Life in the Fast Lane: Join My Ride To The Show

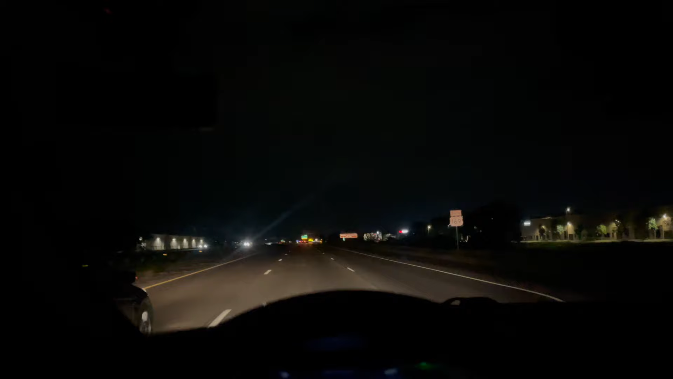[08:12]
The fuck is this man trying to do, man? The fuck you trying to do, bro? He's not even watching. I'm glad I caught that on camera, bro. He's just merging, literally right when it was right next to him. Come on. Absolutely insane. That's crazy. I caught that on camera, y'all. God damn. Anyway, though, I got 57 minutes left to get back home, y'all.